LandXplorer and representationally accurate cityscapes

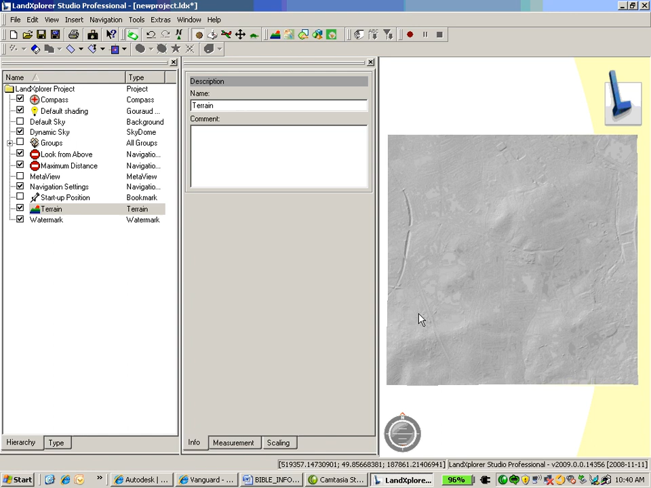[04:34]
Add that into my Studio environment.
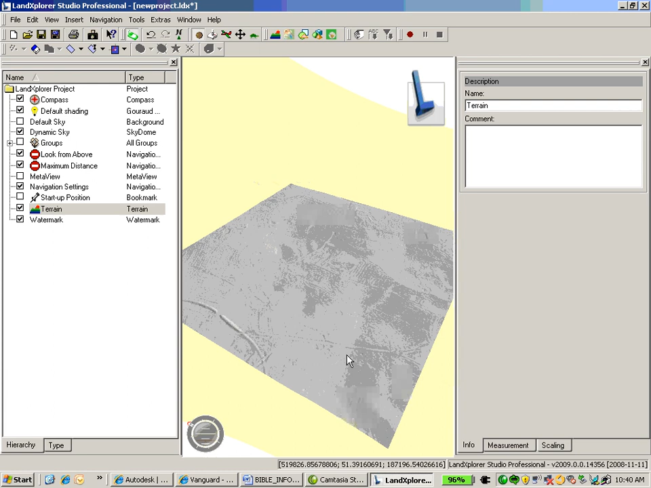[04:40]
And here we can see that LiDAR information represented as a terrain surface.
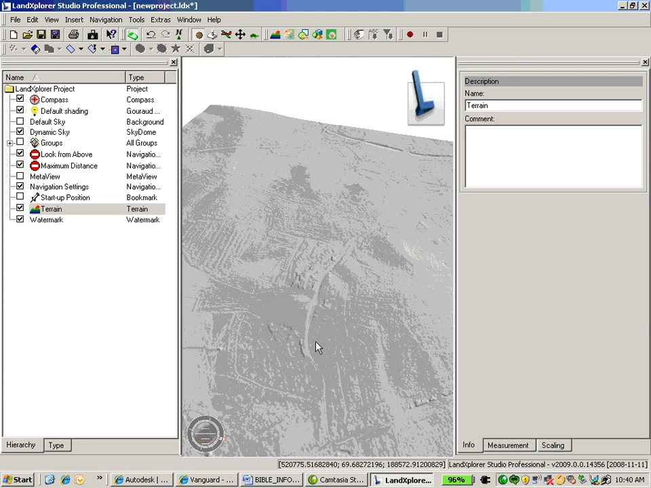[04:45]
So now that we've got the terrain, I'm actually going to insert a raster layer,